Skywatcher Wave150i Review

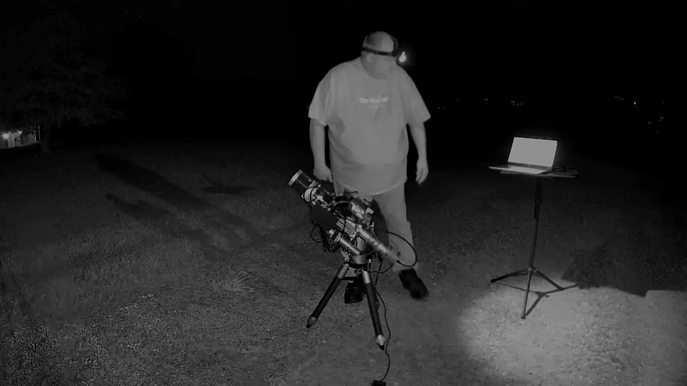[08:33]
up here I'm doing polar alignment using sharp cap was able to get a really really precise polar alignment the polar alignment process was very easy the knobs were smooth made things very very nice once the polar alignment was complete then we went on and used the calibration assistant and phd2 to slew up to a point up close to the zenith and then ran through phd2's calibration assistant did the